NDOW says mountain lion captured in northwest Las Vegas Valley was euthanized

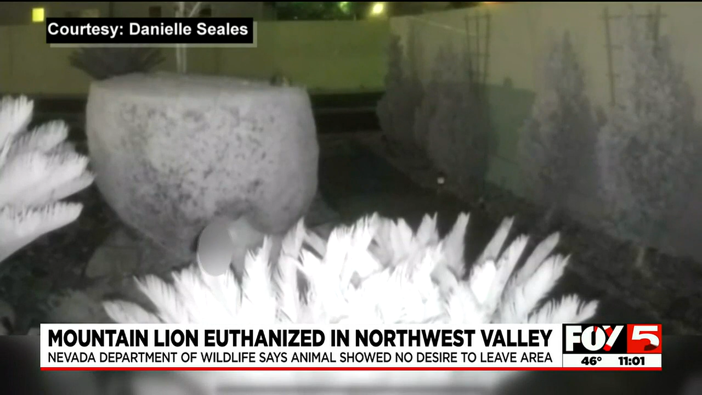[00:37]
We've blurred this video, but the mountain lion here has a cat in its mouth. We don't know who that cat belonged to.
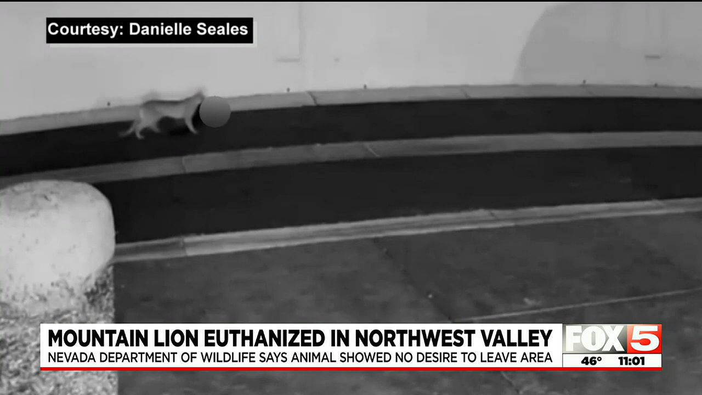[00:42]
Officers got a report of the mountain lion roaming Tuesday night around 9 p.m. It was spotted near Farm Road and Teepee Lane. Daniel Seals tells Fox 5 the big cat was on a retaining wall while she was out walking with her daughter.